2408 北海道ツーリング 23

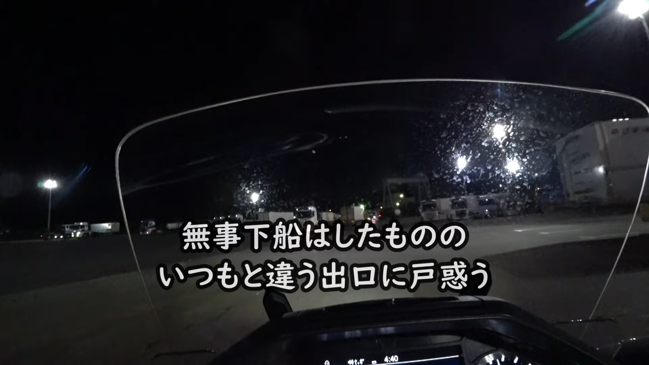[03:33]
こっちか。え、どこ行く？こっち？これでいいのかい？降りれたかい？あ、自宅へ。暑かったな。車両後半、敦賀は曇り。
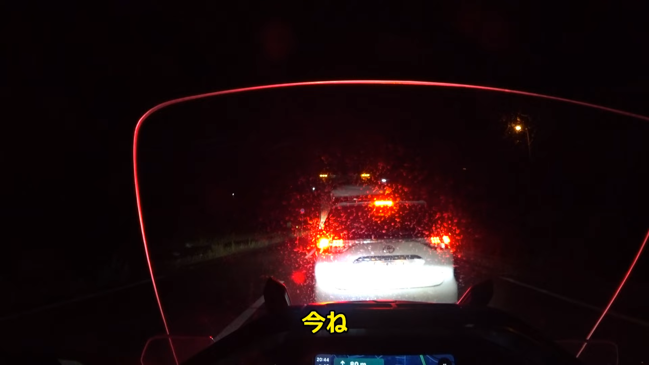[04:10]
今ね降りたのが今20時44分。
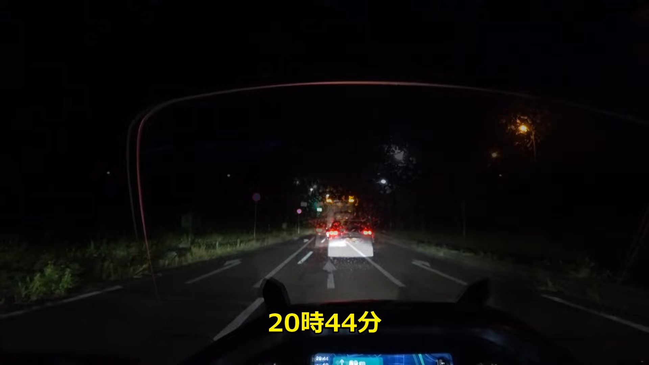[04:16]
まあ早い方なんじゃないですか、降りるのは。到着時刻は12時回って49分かな。およそ4時間半か。距離にするとだいたい200キロ。もうこの後別に何もないんでゆっくり帰るだけですよ。月が見えてますね。木の本インターまで来ました。現在の時刻は9時回りましたね。
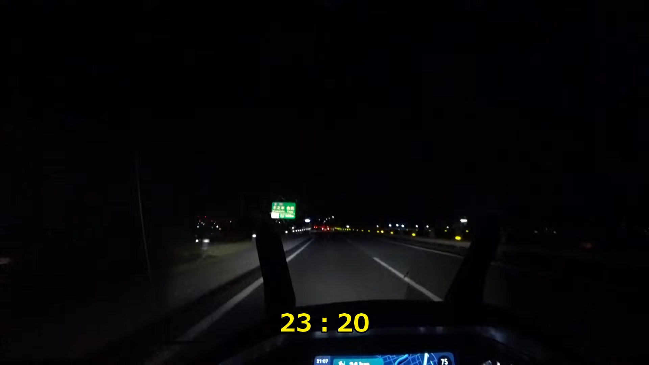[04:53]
23時20分かなと。残りは172キロ。今制限速度は80キロぴったりで走っております。まあ、ぴったりじゃないんだけどね。実際には75キロなんだけどね。ナビのスピードメーターで行くか。 そうすれば GPS 上でちょうど80キロ。そうなると追いついちゃうんだよな車に。
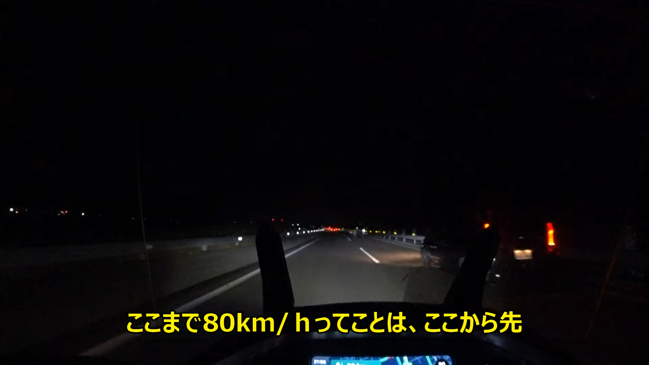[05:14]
ここまで80キロってことはここから先100キロ制限になるから車も少しスピード上がるのかな。どうなんでしょうね。といってもトレーラーは80キロ制限なんで、まあ抜かれる一方ですけどね、渋滞の時以外は。